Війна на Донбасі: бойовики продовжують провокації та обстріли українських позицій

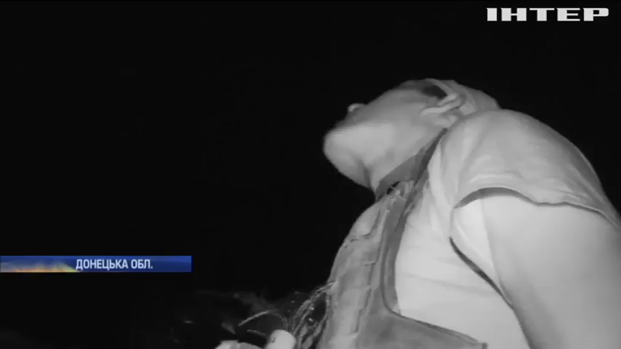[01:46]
І вже за мить у бік наших позицій летять снаряди БМП-1.
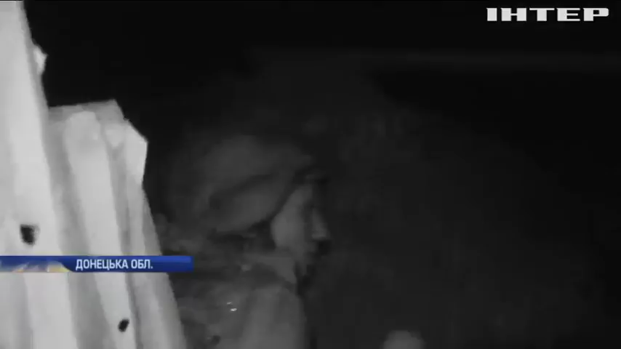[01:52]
Приднісь там. Ніже, ніже, ніже, ніже, ніже. Там же немає защитників ніякого. Це що по нам? Це наш, що відповідь дають. Тільки що в БМП один противник опрацював вистрілів десь 6-7. Точно засікли місце її стояння і намагалися її знищити. Дали, в принципі, відповідь.